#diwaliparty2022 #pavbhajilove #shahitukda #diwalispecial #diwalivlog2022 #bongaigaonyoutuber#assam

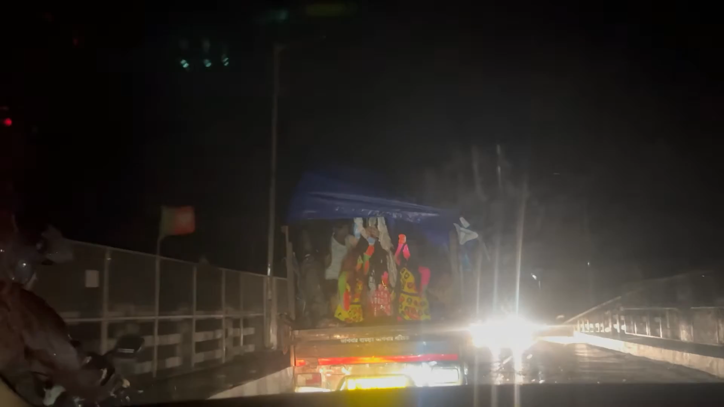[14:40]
आप सामने देख ही सकते हैं मूर्ति ले जाते हुए और पीछे से, एंड ये मेरी बहन पीछे से ब्लॉगिंग करते हुए। हम दो बारिश में टेम्पल पहुँच गए हैं, बहुत ज्यादा बारिश हो रही है।